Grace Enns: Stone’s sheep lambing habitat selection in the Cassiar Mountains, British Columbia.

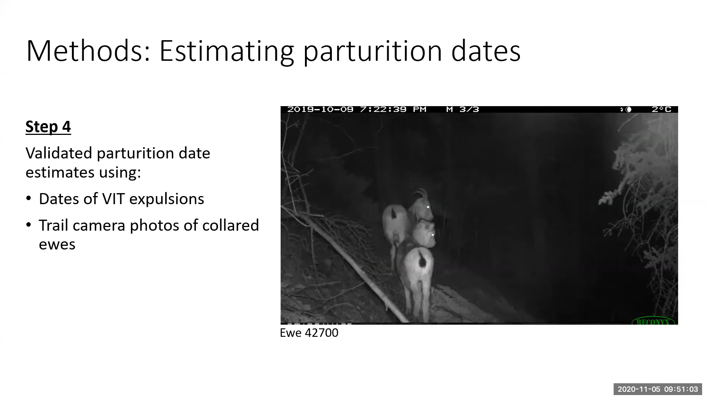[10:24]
lamb as well and then october 16th we see her with a lamb again at a very popular mineral lick and you can see the lamb there in the back actually licking um at the ground